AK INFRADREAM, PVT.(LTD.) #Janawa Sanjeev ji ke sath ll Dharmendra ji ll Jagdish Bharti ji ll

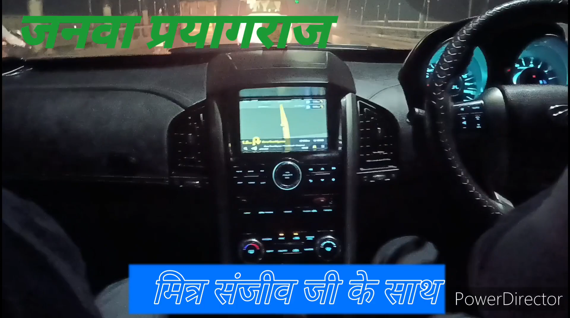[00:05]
जगदिश कुमार भारती आज हम लोग इलहाबाद से चलकर
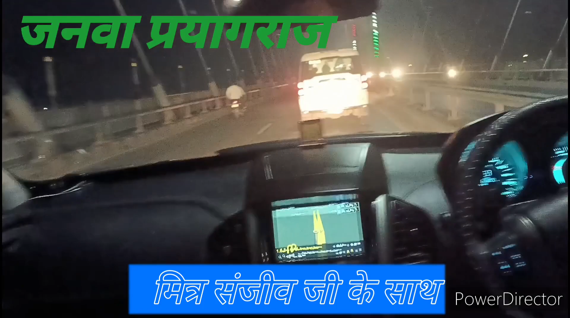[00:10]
जन्वा गए हुए हैं जा रहे हैं फिरहाल इस समय नहीं पूल पे हैं और हमारे मित्र संजीव जी हैं और धर्मेंदर
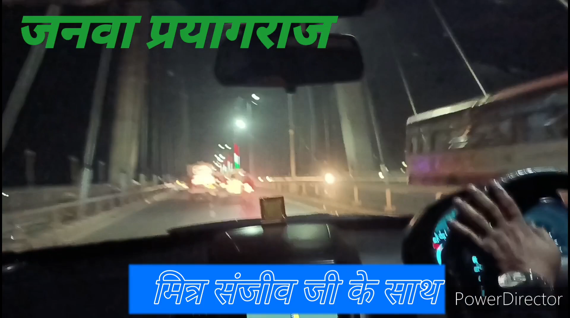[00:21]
जी हैं हम सारे लोग आज साइड एक बिजिट क करने के लिए जा रहे हैं हाला कि पहुत अच्छी साइड है और इस समय देखिए हम लोग नहीं पूल पे हैं और आप देखिए जन्वा पहुच गए यह देखिए में